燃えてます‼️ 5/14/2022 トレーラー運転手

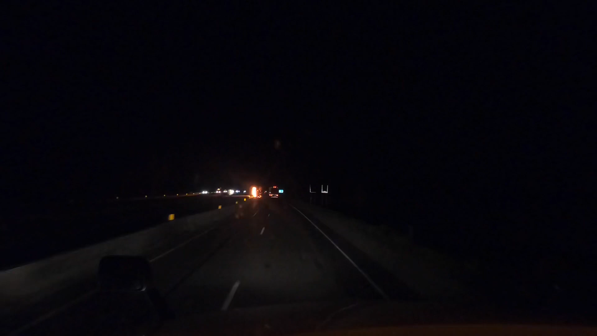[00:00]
ちゃー、見てください、車燃えてますわ。わ、なんでやこれ、わ、やばい、
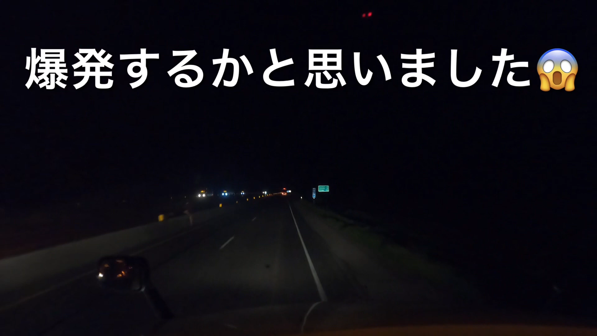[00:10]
わー、ちょっとびっくりしました。はい、おしまいです。